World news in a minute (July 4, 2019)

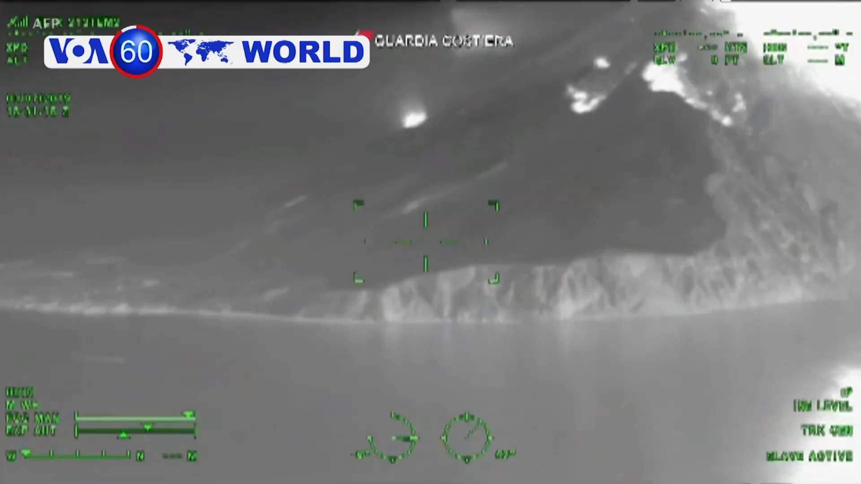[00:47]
ایتالیا تیاره ها بامهای آب را در جزره استرامبوله ایتالیا
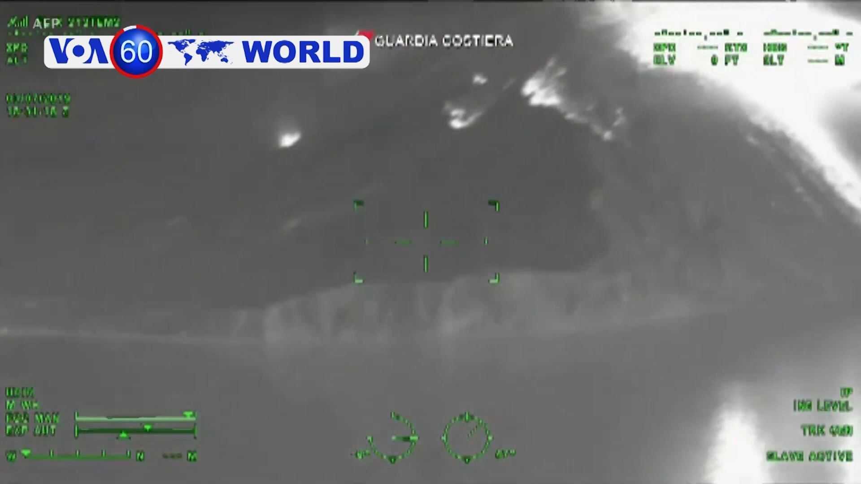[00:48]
برای خموش کردن عریق ناشی دو انفجاراتش پشان پرتاب کردن که حدود دو کلومتر دودان با آسمان سود نموده است